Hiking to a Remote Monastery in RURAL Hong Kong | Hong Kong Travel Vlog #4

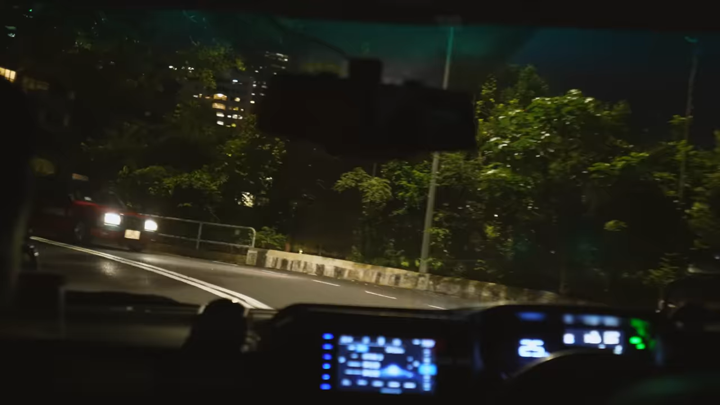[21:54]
We are just beginning to wind up a large, windy, hilly road.